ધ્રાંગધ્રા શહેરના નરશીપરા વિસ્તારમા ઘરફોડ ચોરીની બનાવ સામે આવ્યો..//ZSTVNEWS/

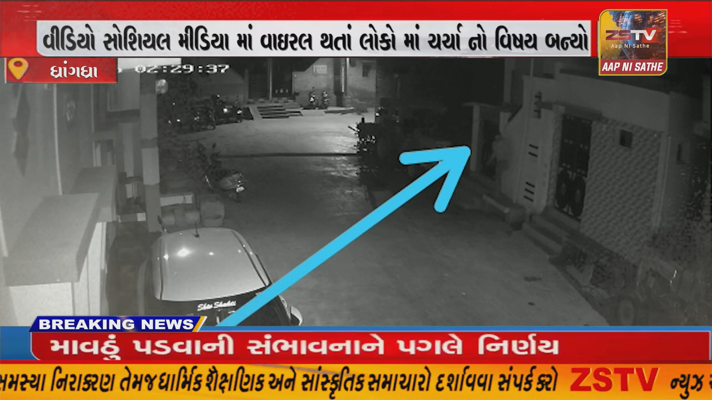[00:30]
3500 एम कूल मरी 36500 रुप्यानों मुद्धा माल चोरी चोर करफोर चोरी कर्याबाद मकान माथी बहारनी करता समय CCTV मा केद पोलिस CCTV फूटेज चेक करी अजाने चोरी समोविरूत फरियाद दाकल करी बदु तपास हात दरी वीडियो सोश्यल मेडिया मा वाइरल था तालोको मा चर्चानों विशय बन्यो दर्मेश्रबारी चेड़ेश्टीवी दांगद्रा